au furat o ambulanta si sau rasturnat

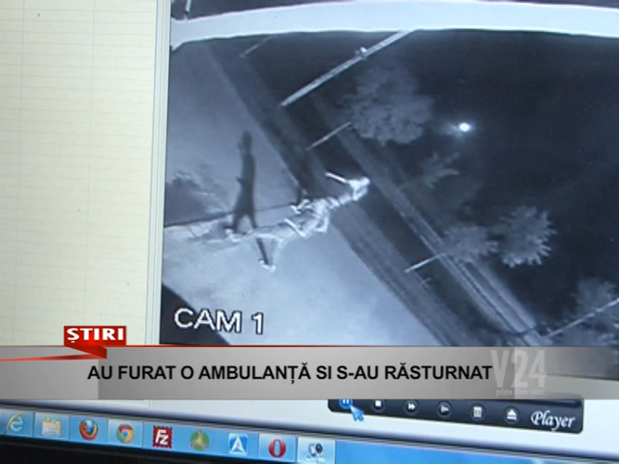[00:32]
Au vrut mai multă adrenalină, așa că au pus la cale să fure o ambulanță. Tinerii s-au filmat cu telefonul mobil, iar întreaga scenă a fost surprinsă și de camerele de supravegheat de la stația de ambulanță. Și deja cineva vine să recunoască zona, este în curte, da? Din coace de gard. Se apropie de mașina parcată, se uită, bănesc.
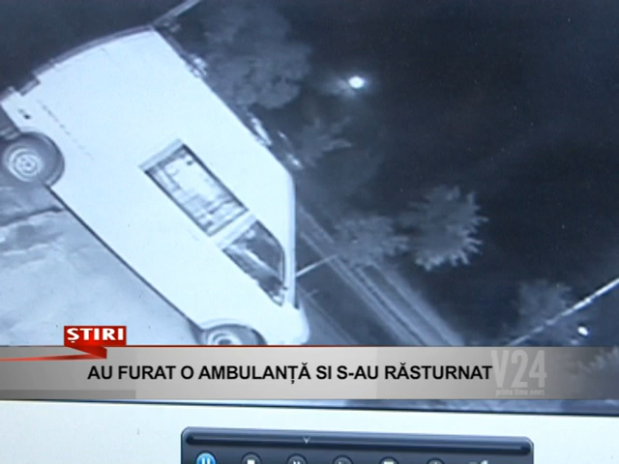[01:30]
Deci în spate nu se vede nimeni, sunt doi în față. Și-au plecat. Și-au plecat. Ați mai pățit așa ceva? Și eu da.